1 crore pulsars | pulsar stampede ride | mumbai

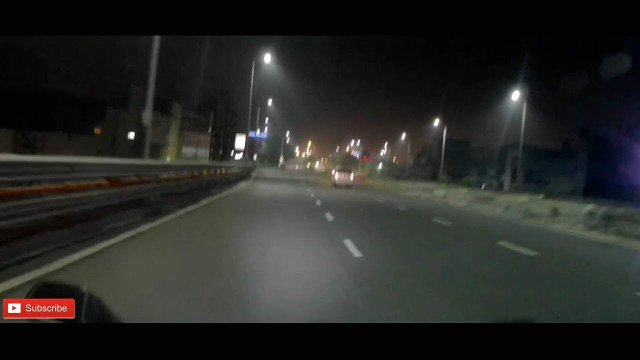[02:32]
So guys, I have reached Viviana mall. Viviana mall is on the left side.